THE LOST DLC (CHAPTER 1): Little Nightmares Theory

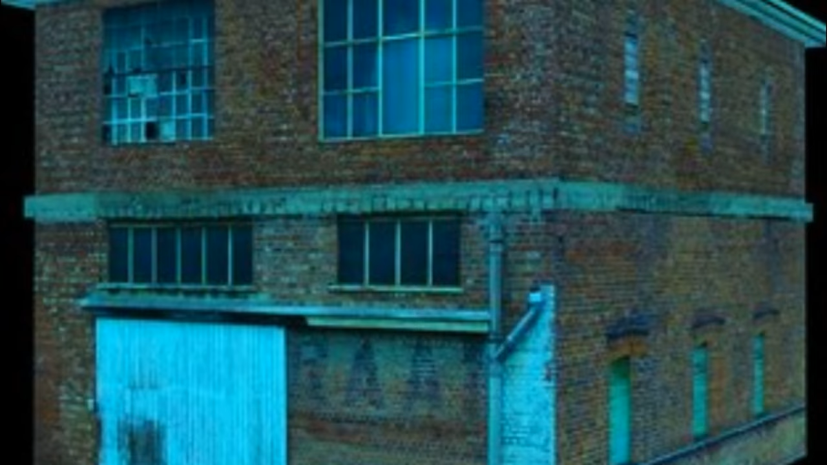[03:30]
A cold, lifeless looking stone building consisting of three storeys, no ground level windows and a locked back door.